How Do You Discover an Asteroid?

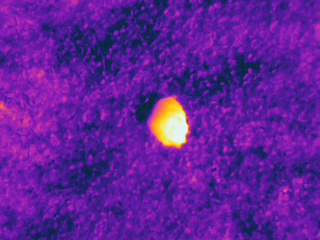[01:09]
Asteroids are dark and warm against the background of space, so they shine brightly in the infrared.